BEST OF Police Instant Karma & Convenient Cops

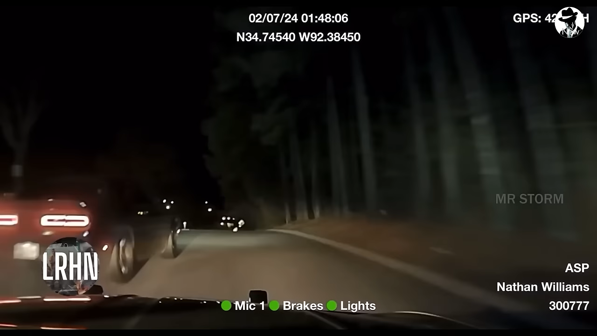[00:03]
Is there a chance they can escape the specialized police vehicles? Exciting scenarios will be revealed in detail in today's video.
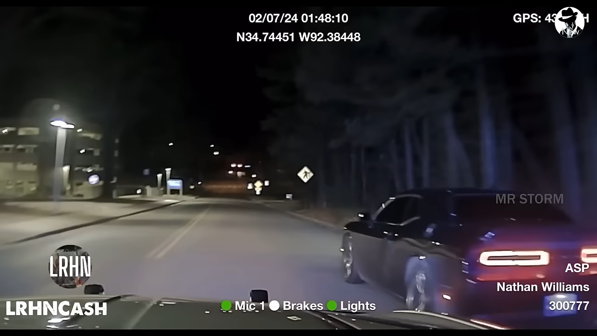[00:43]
The vehicle makes a left turn and continues to flee.
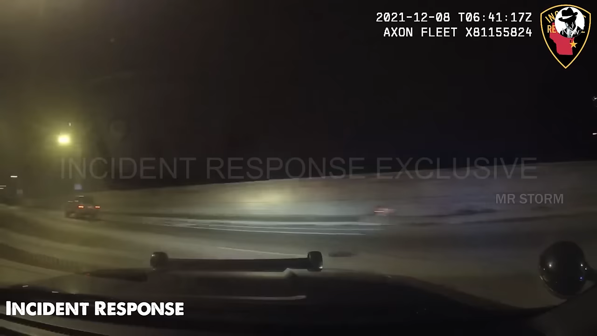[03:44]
The vehicle moves northbound on Interstate 43 at a high speed, then turns left onto Northport Washington Road.
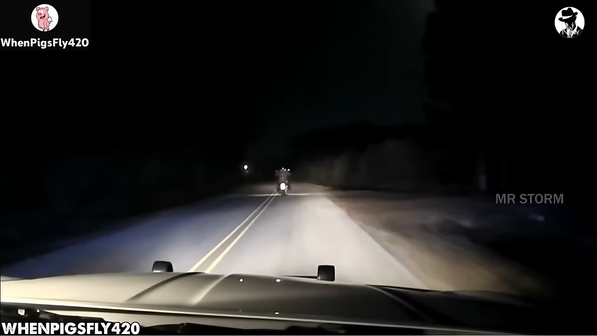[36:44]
The rider seemed oblivious to the direction, continuously swerving lanes. Despite repeated orders to stop, the motorcyclist persisted dangerously. You might wonder why a pit maneuver wasn't executed on the motorbike. It is a challenging decision because prioritizing the safety of the rider is paramount,
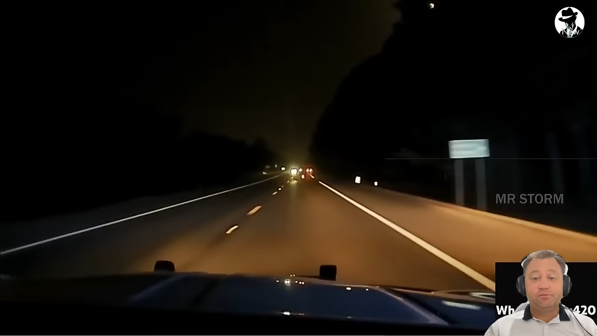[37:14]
and instantly performing a pit maneuver would expose them to significant risks. Though the police car maneuvered ahead to ensure warnings,
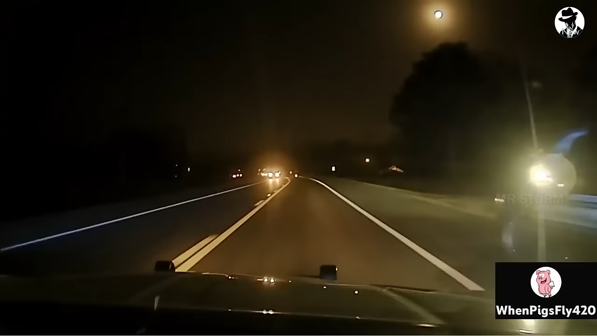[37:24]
the motorcyclist brazenly disregarded the danger and even overtaking in a no-passing zone to reclaim the lead. Disregarding the traffic signals, the motorcyclist pressed on.
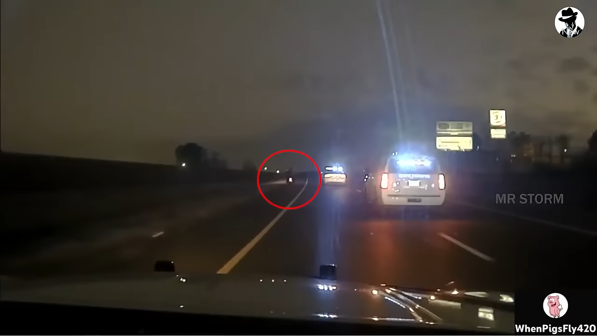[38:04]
The motorcycle, traveling at high speed, began to lose control, careening into a traffic light before veering off the road.
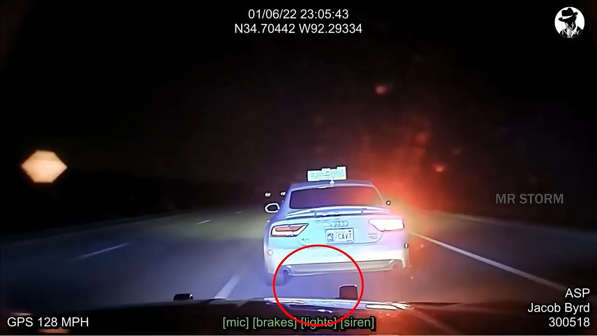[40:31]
In fact, the driver even knocked over some divider post on the road and squeezed past the truck to escape.
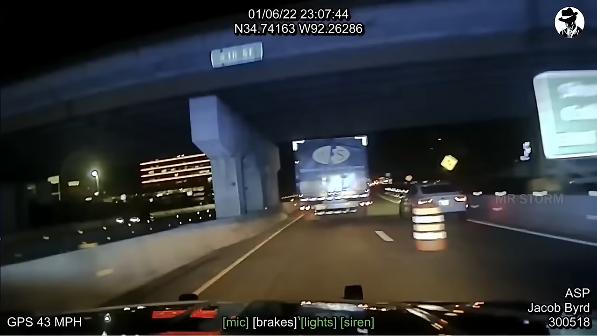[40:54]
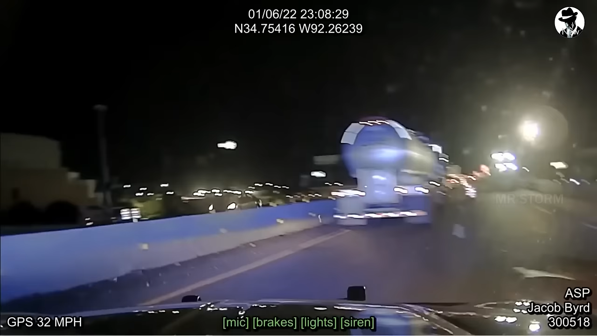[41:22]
Moving onto the wrong lane and nearly colliding with other vehicles in the opposite lane. The police promptly blocked the suspect at a small road near a residential area.